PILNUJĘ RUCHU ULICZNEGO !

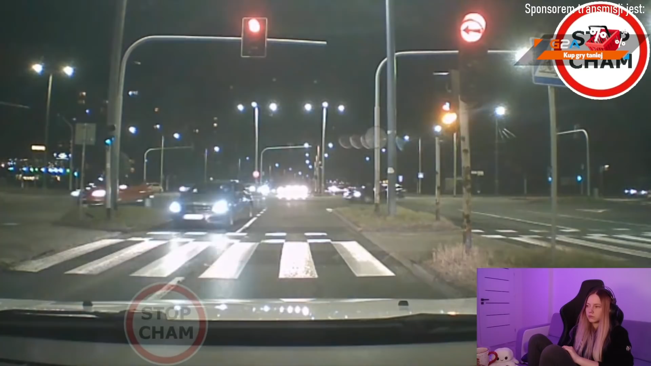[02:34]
Pomyliło mu się. Swoją drogą na obronę tego dziada to było bardzo nieintuicyjne skrzyżowanie. No patrzcie. Tu macie pasy do jazdy prosto.
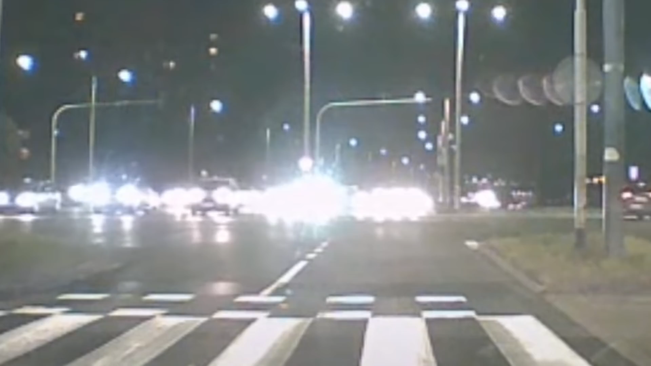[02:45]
Tu chyba też. Albo to jest w lewo. Ale w każdym razie chodzi mi o to, że jest wyspa między nimi.